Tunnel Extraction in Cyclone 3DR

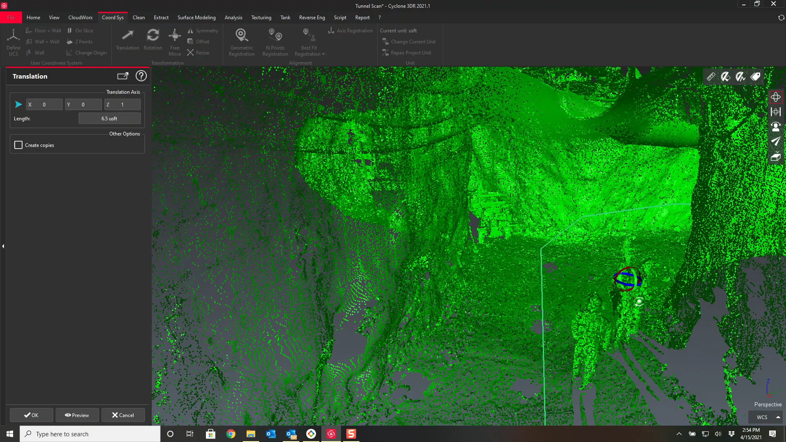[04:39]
I've ran this with actually with it only being a foot off the ground and I get very very similar results.
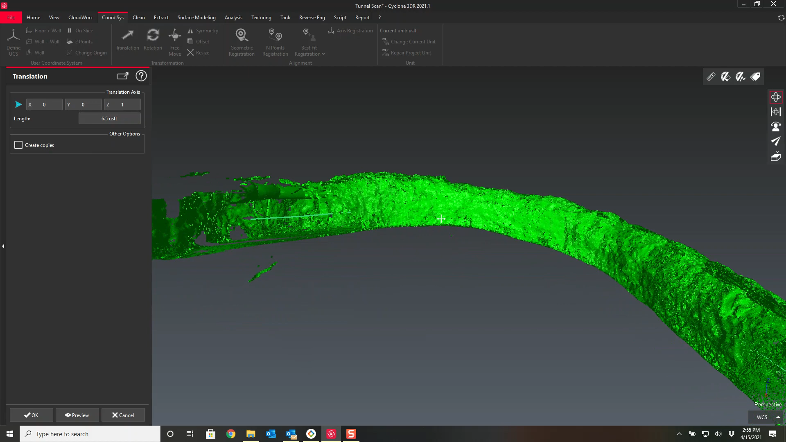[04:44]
So we'll just go ahead and press OK on that for now. Excellent.
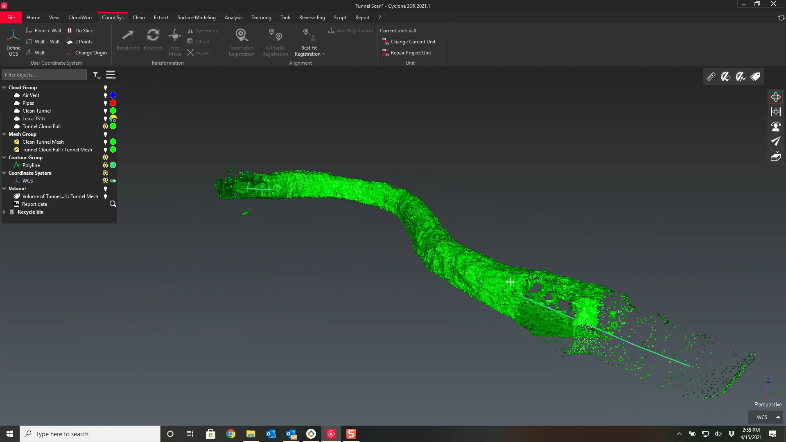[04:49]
And we can now run it through our tunnel extractor. If you click on your point cloud go over here to extract. Sorry clean. With just the point cloud selected you cannot hit clean up tunnel. You do have to have the point cloud and the polyline selected.
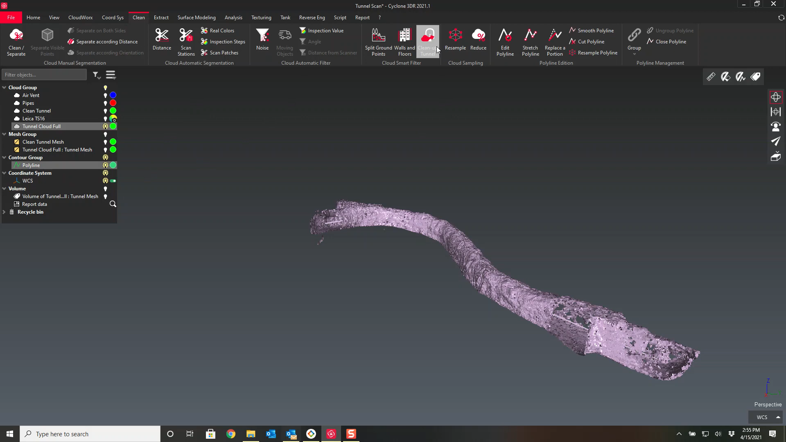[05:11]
Now you'll notice clean tunnel pops up. So we'll click on this and it defaults to a five-foot extraction size. I found that this was not enough. I had too many holes in it. A three-foot extraction size was fantastic and I do want to keep details. This setting right here is where it categorizes your points. So yes I wanted to create a point cloud on the tunnel and a point cloud not on the tunnel so I can toggle them on and off and I don't lose the data. I still have the data there. I can just go back and get it.
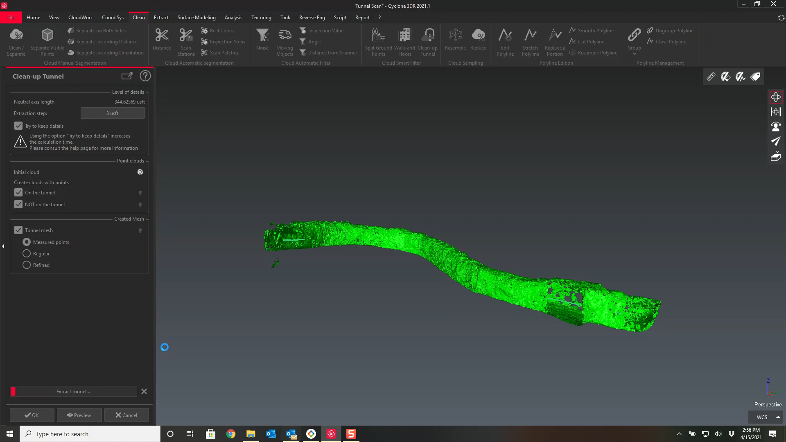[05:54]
And I wanted to create a mesh of measured points. Now I'm gonna go ahead and just press OK. I will pause the video while it is processing but I'll keep track of the time say 256 right now. So you'll notice when I turn it back on how long it took for this to to go. All right everybody we are back. You'll notice it's a 2.59 now so that took just over three minutes to finish.
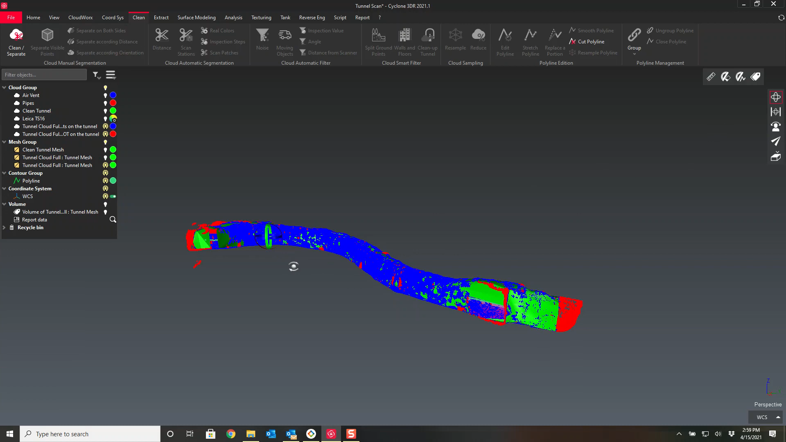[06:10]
We'll get this point cloud rotated over and we'll take a look and see what we got. All right so you can see we now have our categories back. So point clouds on the tunnel, point clouds that's not on the tunnel. So I'll go and turn off the ones not on the tunnel. So you can see what we have.
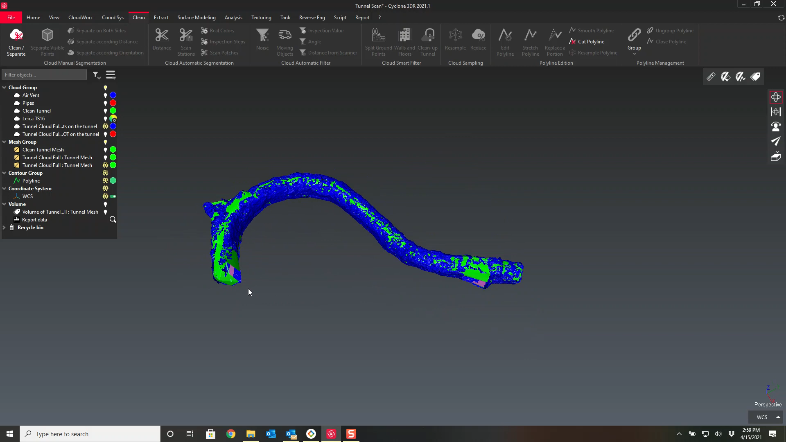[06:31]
We have also got the mesh so I'll turn off the point cloud and here is our mesh.
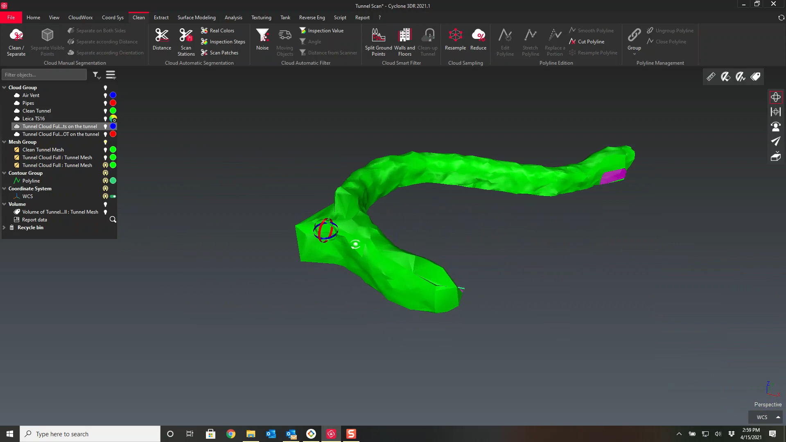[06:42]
I have a hard time visualizing it and it's smooth as far as with the I like my point clouds in the smooth setting but on my surfaces I don't like that very much.
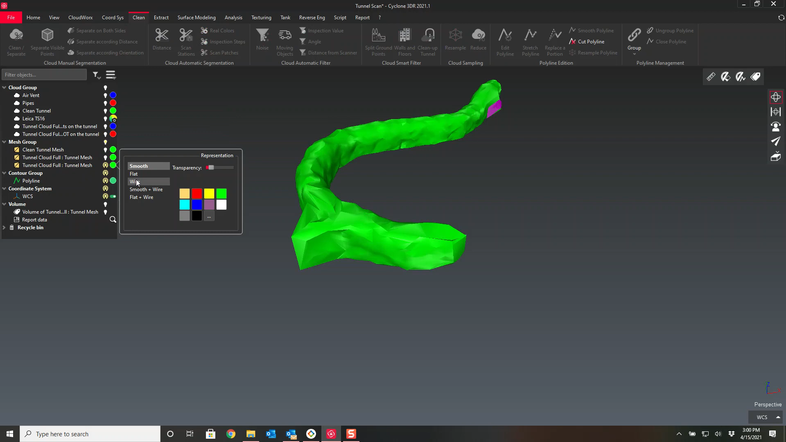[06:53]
I actually prefer the smooth plus wire and I can really see the details of it. And let's go flip it around here to the back end. It's got an opening and we'll go see how well it did cleaning out all those people.
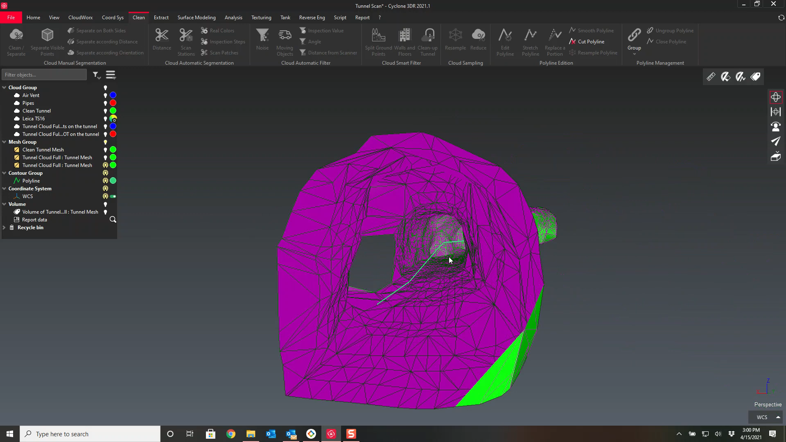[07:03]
So let's actually turn on that point cloud of points not on the cloud and you can see the
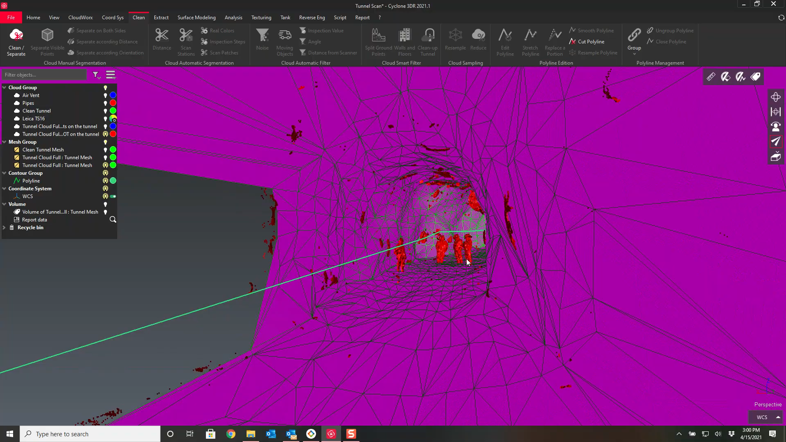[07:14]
software did an amazing job of finding all the people, all the pipes,
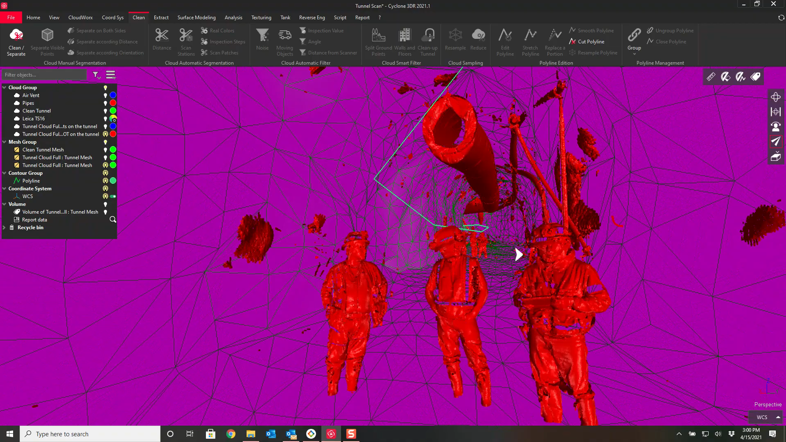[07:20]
everything and just weeded them out of the tunnel.
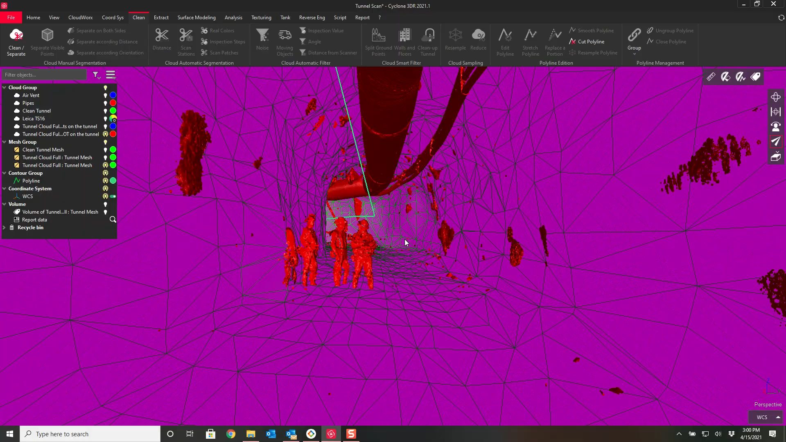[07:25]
Because obviously you don't not want those for for the volume calculations.
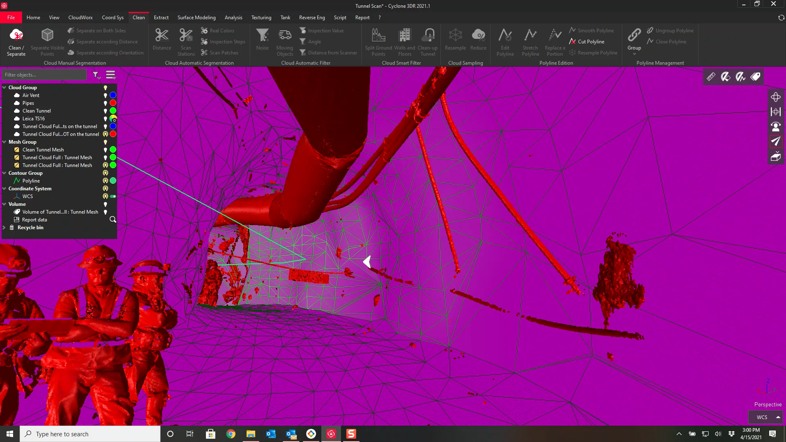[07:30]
But also this is fantastic so you can now model the pipes and the ventilation shafts in your in your mines.
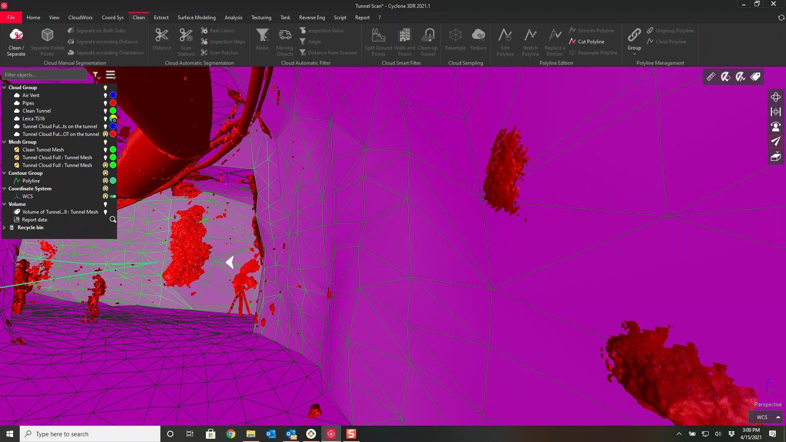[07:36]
You can pull you can now pull those out just by themselves and work on them.
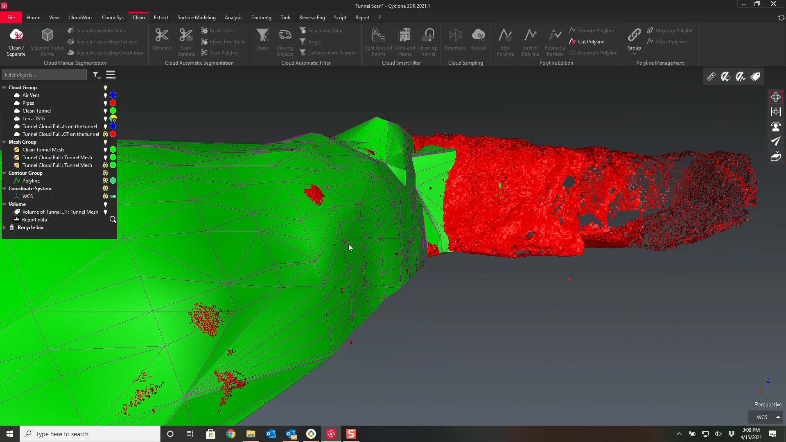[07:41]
All right, so we have our surface now done.
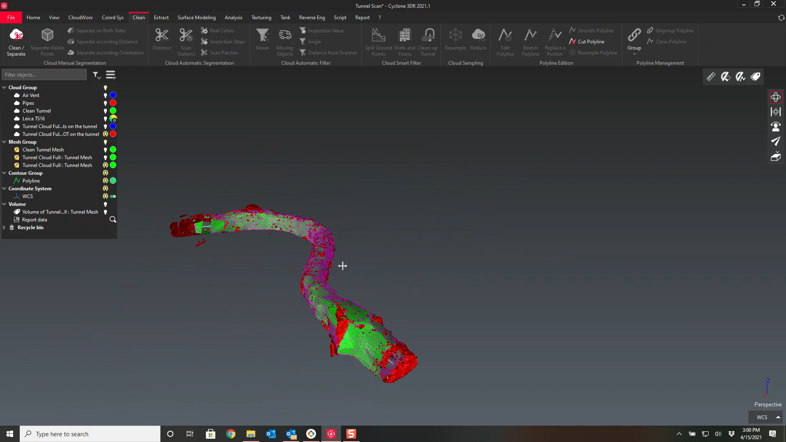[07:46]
Let me turn off the point cloud again. I've got a big hole right here.
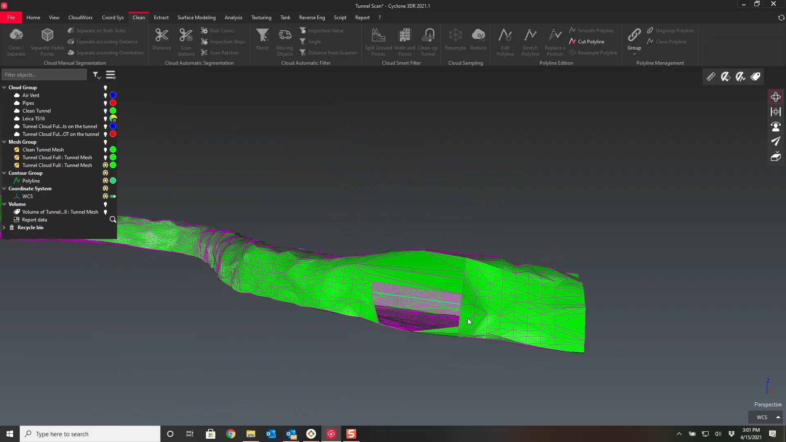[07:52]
There was another shaft that came off of that.
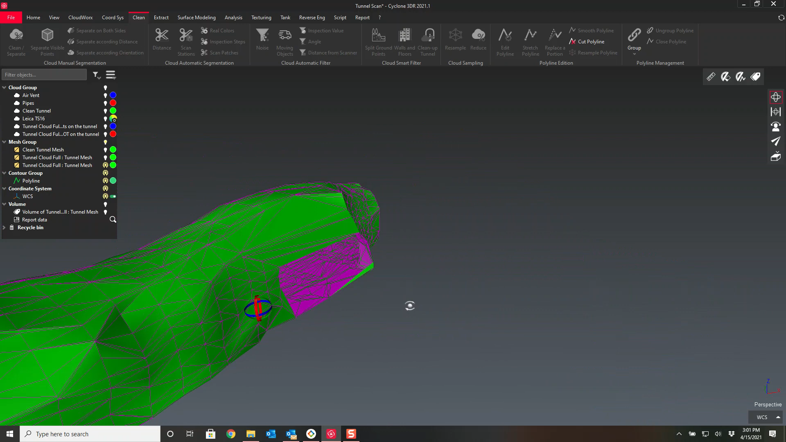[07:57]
I don't need to fill it in but I'm going to go ahead and do so right now.
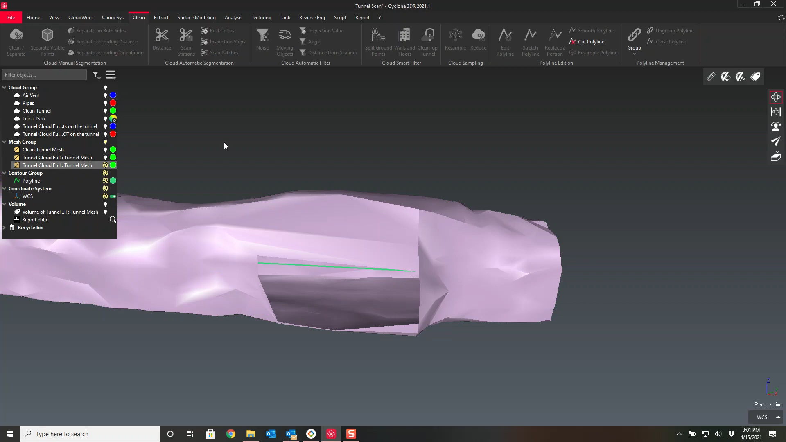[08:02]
I'll just hit cloud mesh surface modeling. We have the fill holes command and I'll just go ahead
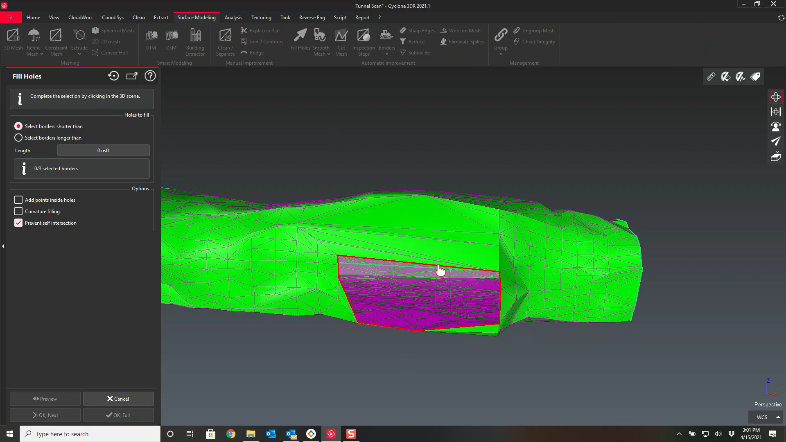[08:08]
and fill this hole and hit OK exit.
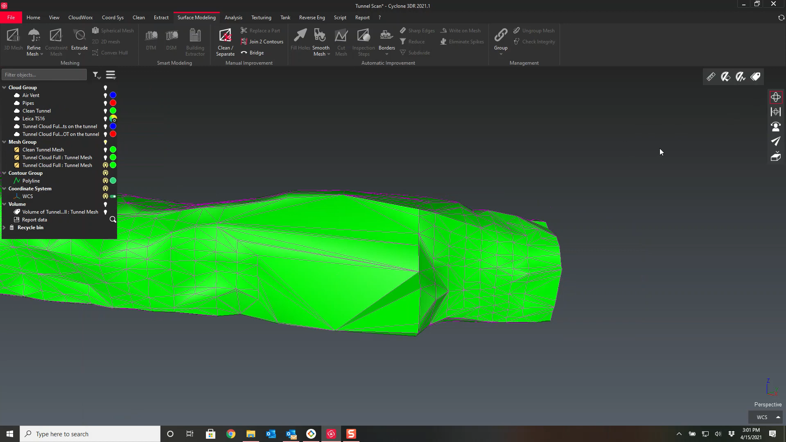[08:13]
And we just filled in the hole from that. All right. Let's let's get ourselves a volume. Click on the mesh.
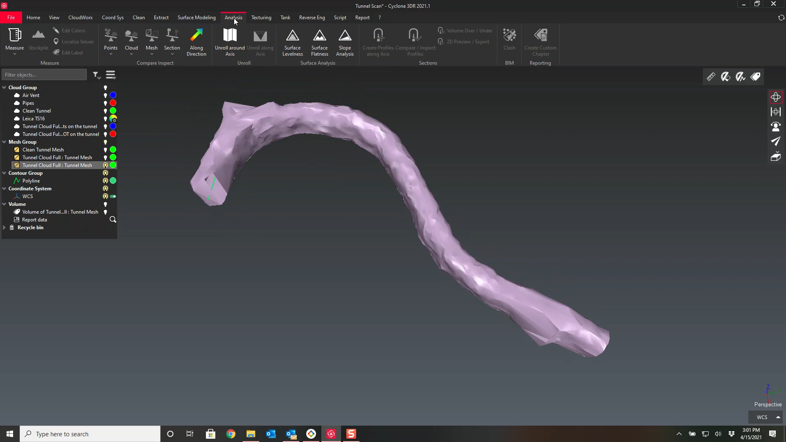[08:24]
Analyze. Measure. Volume. There it is. Press OK. Let's move this over here where we can see it. Excellent. And there is our volume.
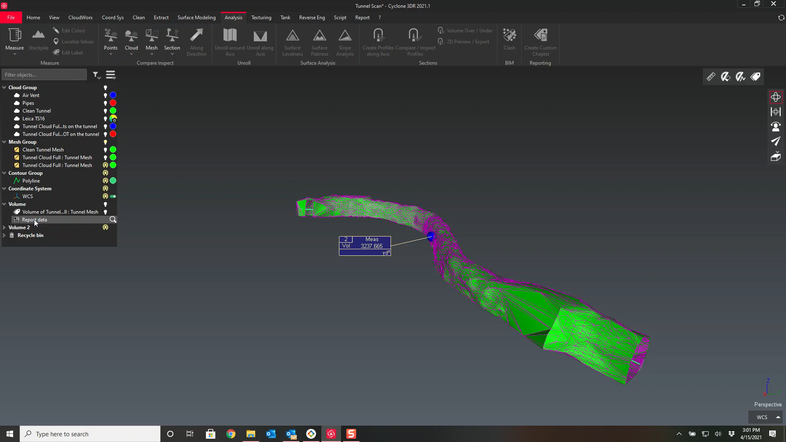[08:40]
And you even got a nice volume report right here that we can we can open up. But guys, yeah, that is our that's our tunnel extractor. As you see, it's extremely simple but also very powerful. If you have any questions, please reach out to me. I'd be more than happy to work with you and your team and see what other exciting new workflows